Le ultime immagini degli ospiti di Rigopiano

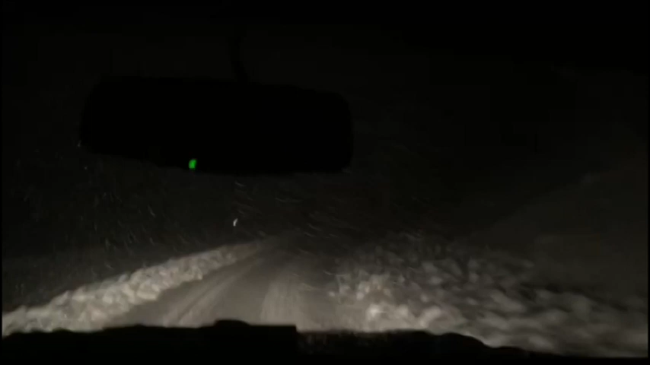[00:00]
È notte, nevica incessantemente, è domenica 15 gennaio, alla guida del fuoristrada c'è Roberto Del Rosso, il proprietario dell'hotel Rigopiano, che sta portando al resort una coppia di ospiti rimasti in panne con la propria autovettura al bivio di Farindola, a 10 km dalla struttura. L'auto viene lasciata lì e Del Rosso porta gli ospiti all'hotel, provvedendo poi il giorno dopo a spostarla e metterla al sicuro.